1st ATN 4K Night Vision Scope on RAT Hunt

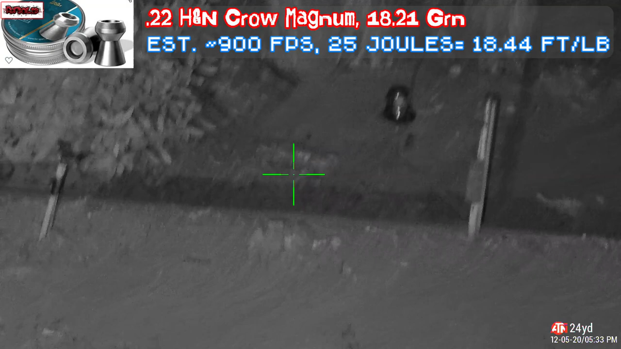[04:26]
Currently, we have the truck filled with nuts.
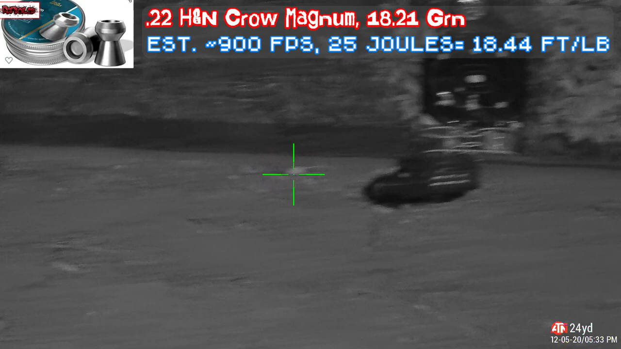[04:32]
We have a fruit right there. And we have a new target board for practice, where we need to zero in anything.
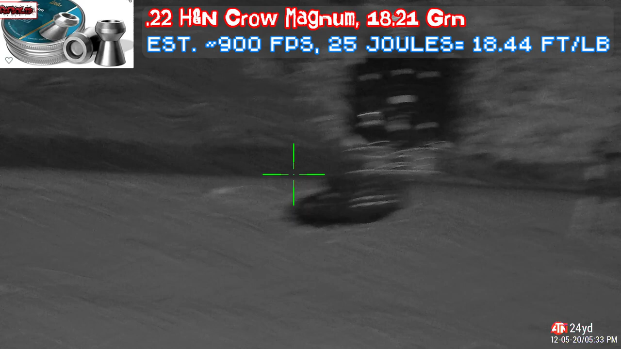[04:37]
Okay. And we switch around.
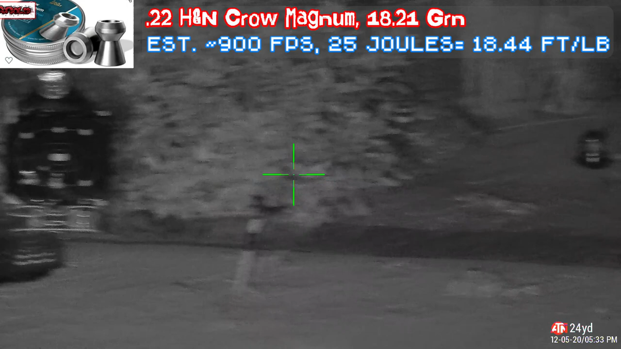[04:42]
No rats right now at the moment. They haven't come out. But we have another truck that could be behind it.
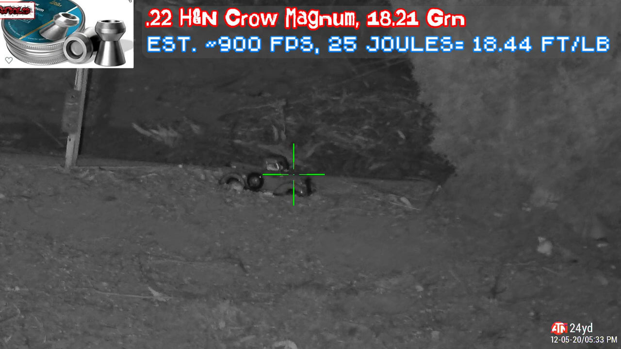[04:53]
We don't see any movement at the moment. And we have the rat hole right there. Oh, rats is out. Rats is out. Rats is out.
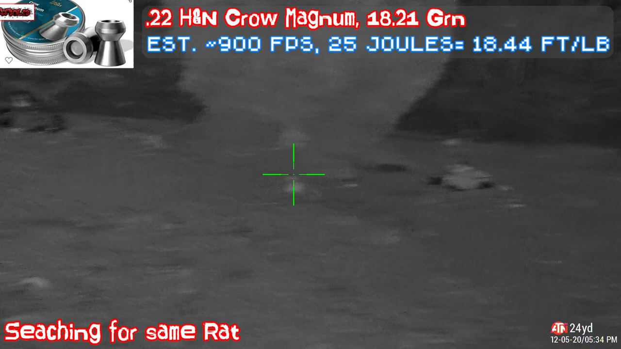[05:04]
Rat hole. Came out the rat hole. It's a giant rat.
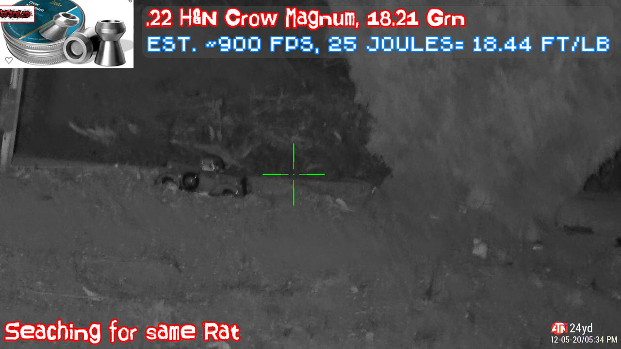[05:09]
Now we have the rangefinder. We need to see where the rats went. Where did it went? Okay. So we saw the rat. That was one huge rat.
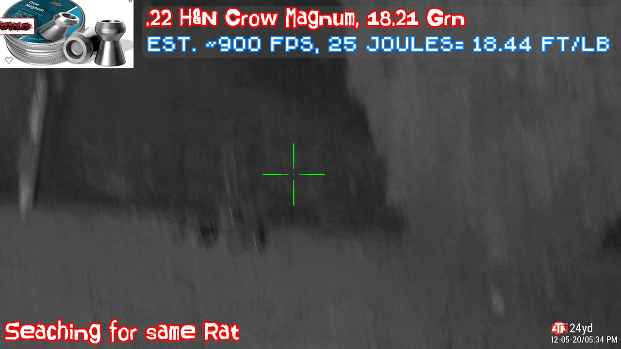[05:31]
Out the hole. That's where the peanut is. Don't know where the rat went. moment. We add a 3x zoom. Oh, that's where the rat.
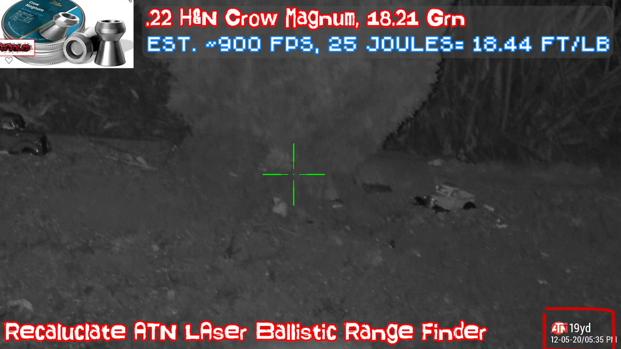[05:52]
Let's go ahead and dial in at 19 yards for the ballistic.
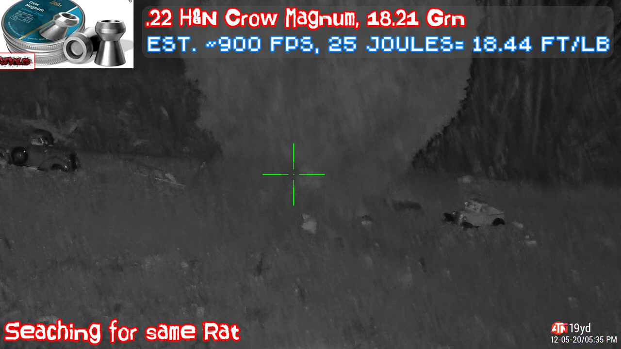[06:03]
The gun's cocked and ready for the hit. And it looks like it's clear and free.
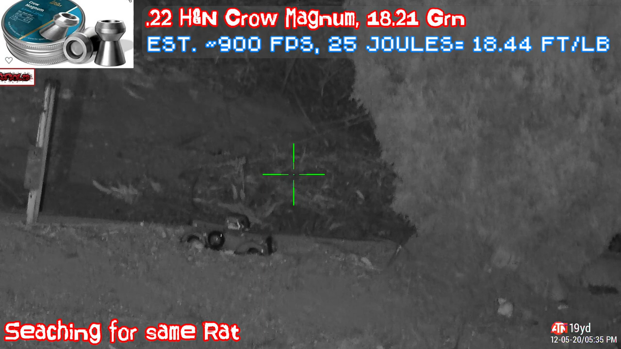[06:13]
We just need to wait for the rat to come out again. There. Ooh, it's quick. This little guy's quick. The question is, can the rat see the infrared? I don't believe the rat can see the infrared. I don't believe so. This is a ATN 4 by 13. 4 times 4 and 13. See if we can catch this rat.